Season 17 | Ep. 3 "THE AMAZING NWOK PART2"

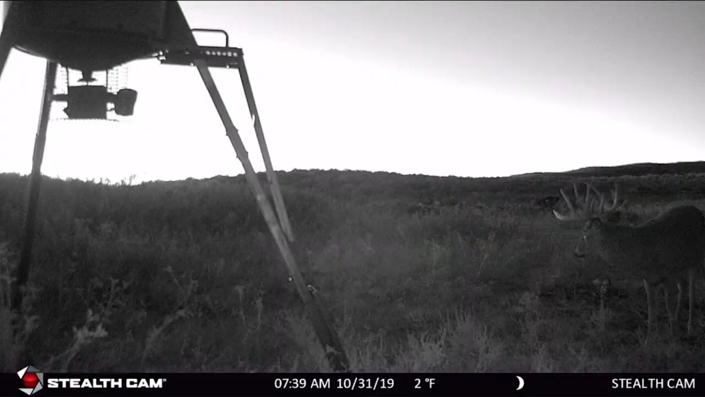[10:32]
And he's a stud. Probably, definitely in the 60s, probably mid-60s. Mature buck. And he chased that doe. I seen her. She went south. And he's just trying to trail her.